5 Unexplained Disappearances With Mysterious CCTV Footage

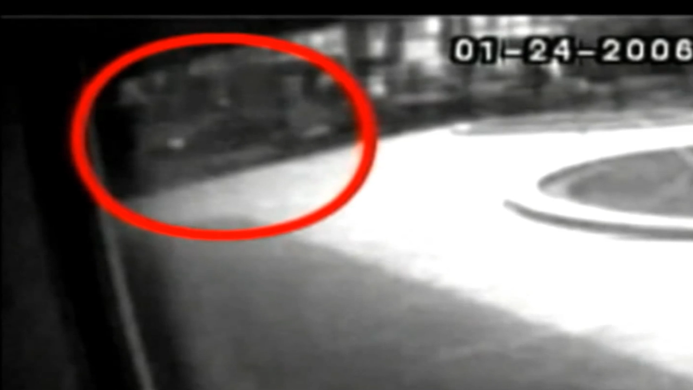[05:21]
The CCTV camera only took a shot every 3 seconds, and it's a complete fluke that the person of interest's face is hidden in both the shots.